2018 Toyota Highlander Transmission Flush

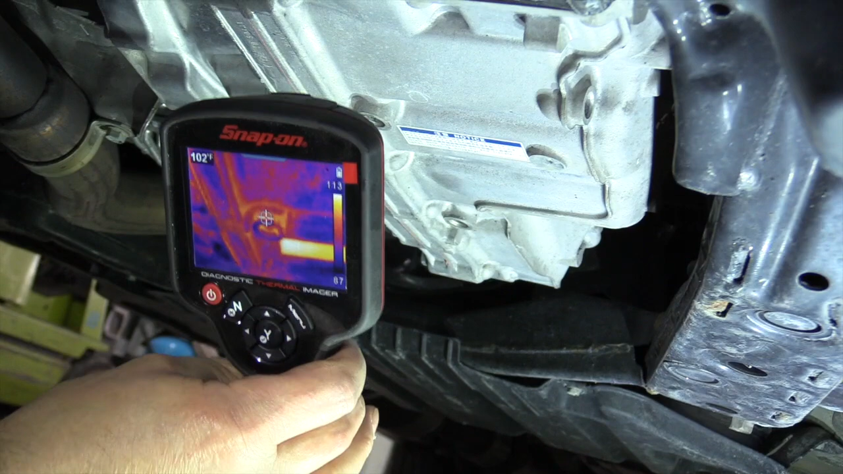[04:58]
On screen: spot 102°F
Okay, we got the vehicle warmed up. And where that target is in the center, this reading right here is up here in the upper left of that screen.
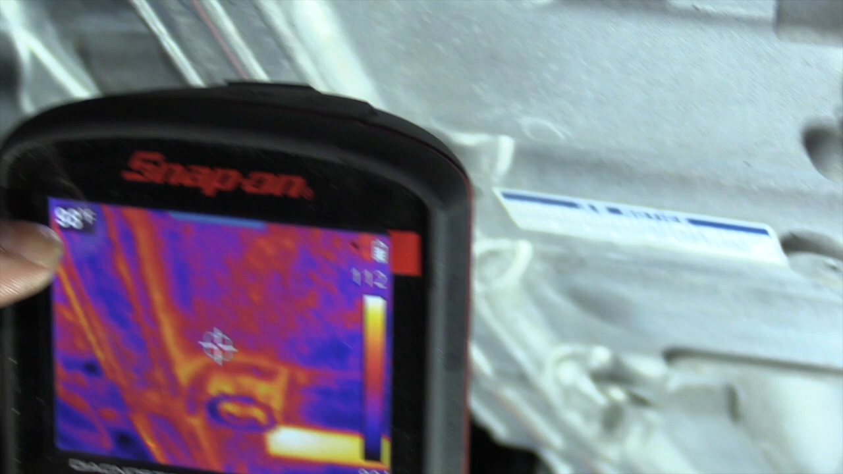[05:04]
So we're running about 100 to 105 degrees, which is just about the right temp there to check it here.
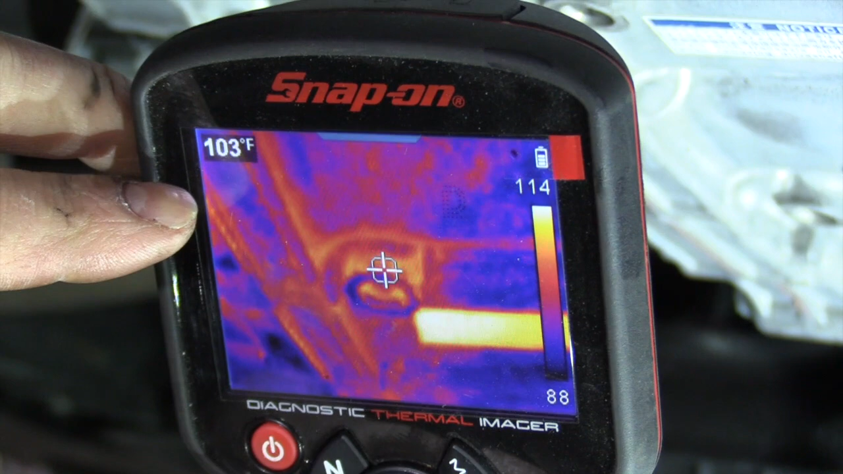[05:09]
On screen: spot 103°F
And the way you check it, there's a plug right here.
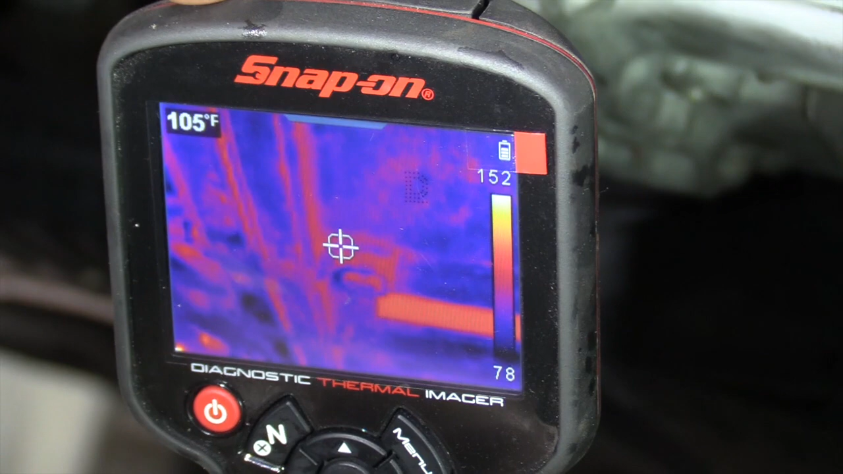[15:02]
On screen: spot 105°F
Okay, we're running right there at about 100 to... Let's calibrate and give me a second. Okay, there we go. 90, 100 to 105, 108 right in that range. Okay, so we're good to check that now. So we're going to take this plug out.